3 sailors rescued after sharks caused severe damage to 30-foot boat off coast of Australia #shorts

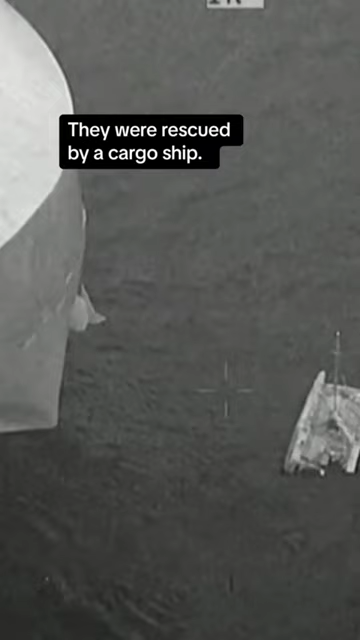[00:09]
They were rescued by a cargo ship. The sailors, two from Russia and one from France, are okay.